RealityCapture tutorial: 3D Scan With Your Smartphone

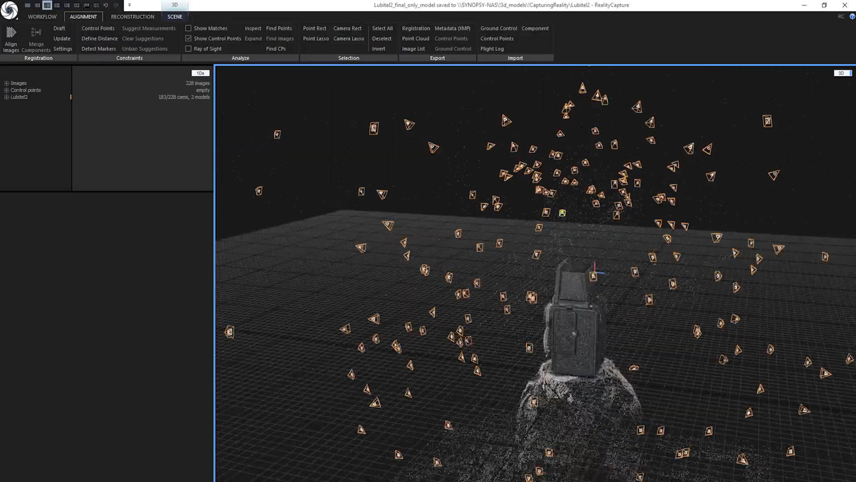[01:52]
I basically need to create a half cube around this Lubitel 2 from my smartphone camera positions, while walking and capturing images around it. I should capture one point from at least two camera positions.